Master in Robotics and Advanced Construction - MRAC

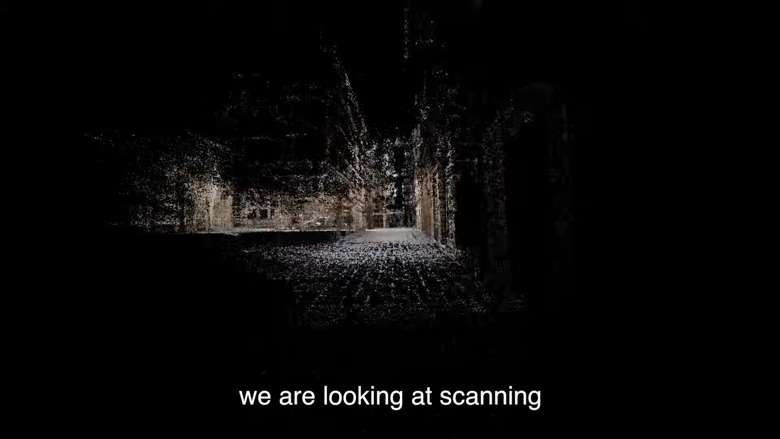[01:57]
In the second semester, we are looking at scanning a machine that is able to collect data